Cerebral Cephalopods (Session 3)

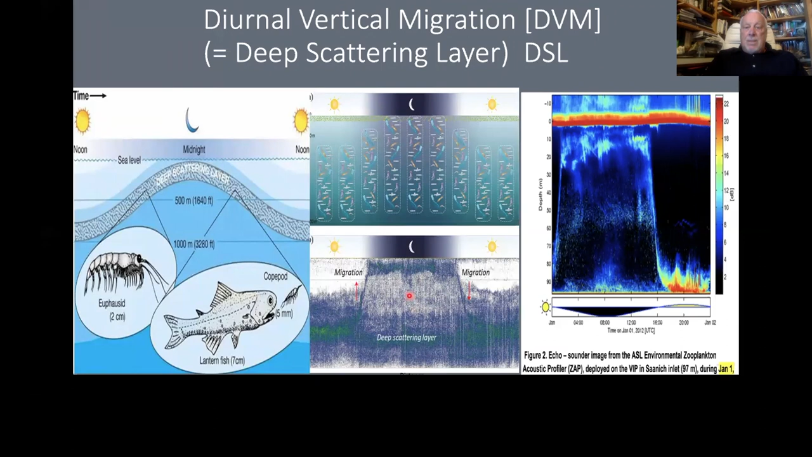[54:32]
The sonar. Would show. The. It looked like. You were coming. On a mountain. Because. This means. All of these. Creatures. Are migrating. Up here. This is called. The deep scattering layer. And. What's in that. Well. All kinds. Of copepods. And shrimp.